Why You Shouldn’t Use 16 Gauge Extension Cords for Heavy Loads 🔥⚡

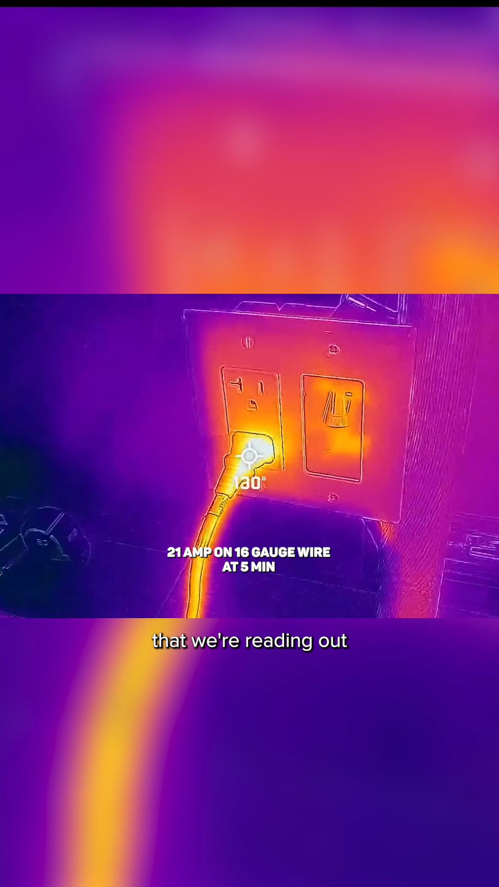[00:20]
Then after five minutes I used the FLIR thermal imaging camera you can see our maximum temperature that we're reading out is about 130 to 135 degrees Fahrenheit.
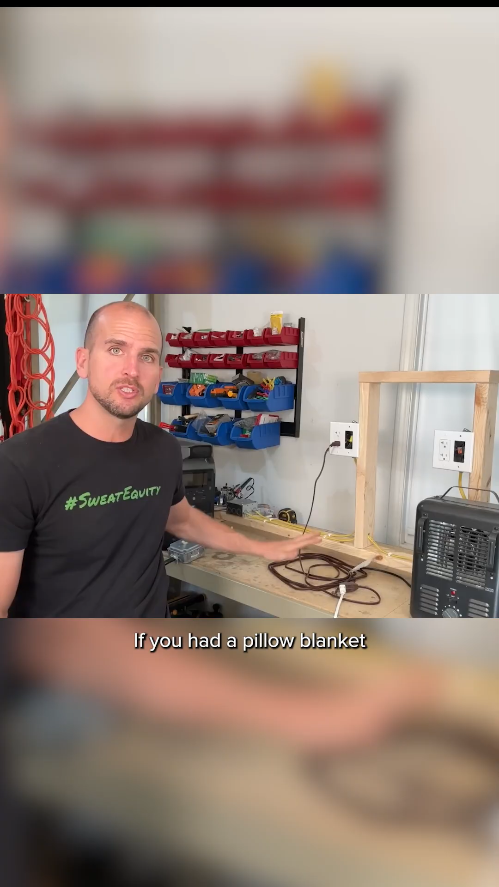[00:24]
If you had a pillow blanket or something covering this that can also make it heat up because then it's going to insulate it and it's going to reduce the amount of heat rejection that the cord gets to its environment.
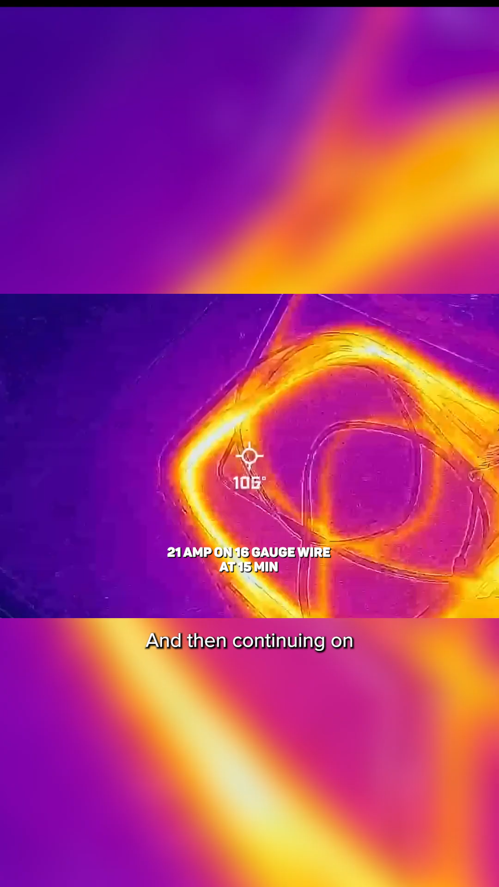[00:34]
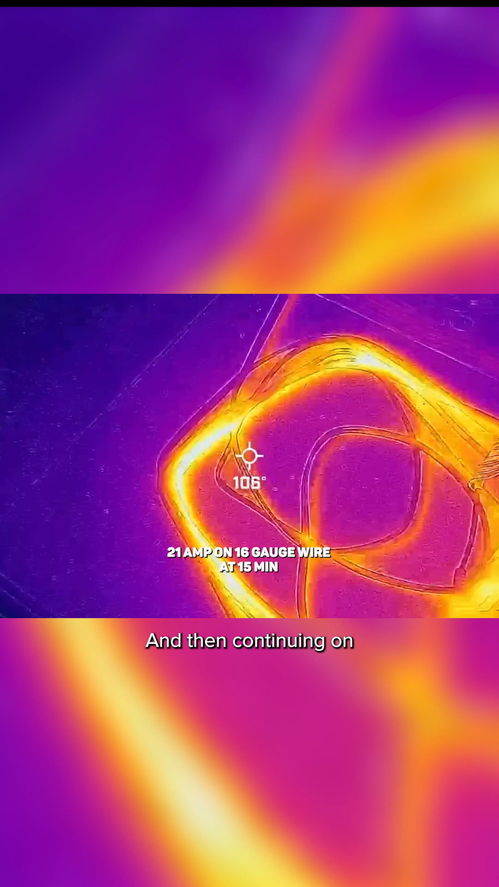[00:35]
And then continuing on with our intervals here at 15 minutes you can see we reach the high 160s
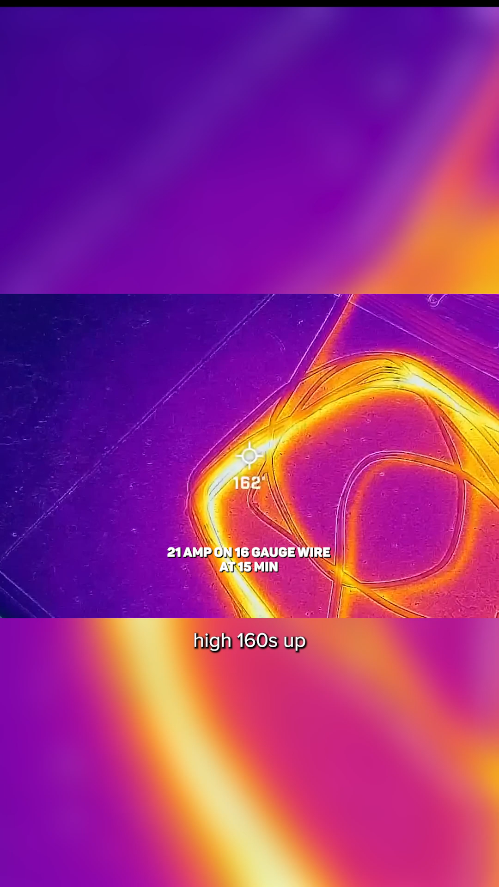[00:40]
up to 170 degrees Fahrenheit for our hot spots.